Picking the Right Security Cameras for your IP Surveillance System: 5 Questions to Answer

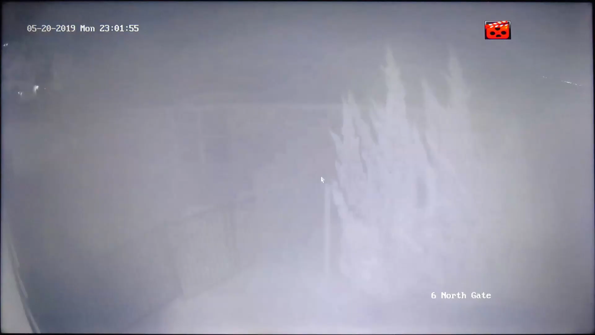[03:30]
If you're not careful, the infrared lights can bounce back off of this dome causing a slightly blurry or washed out image.